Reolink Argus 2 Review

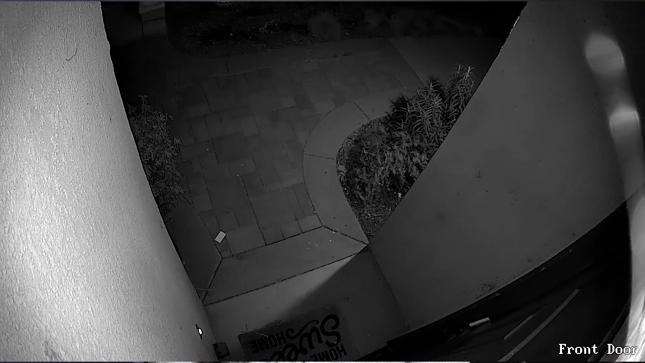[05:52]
If you get too far away it drops off and it gets pretty dark but in the immediate vicinity of the camera it does a really good job with the infrared to really light up the area. Lock. Lock.
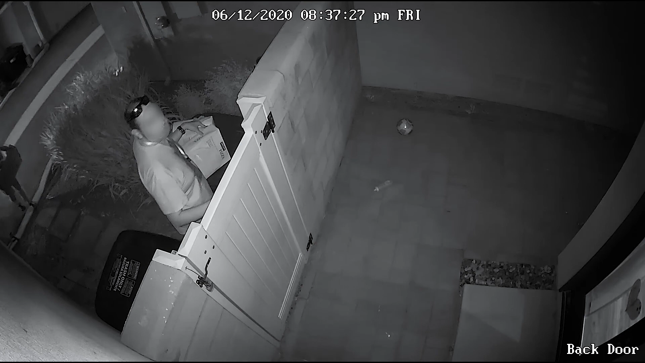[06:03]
So now with the recordings you have a couple options.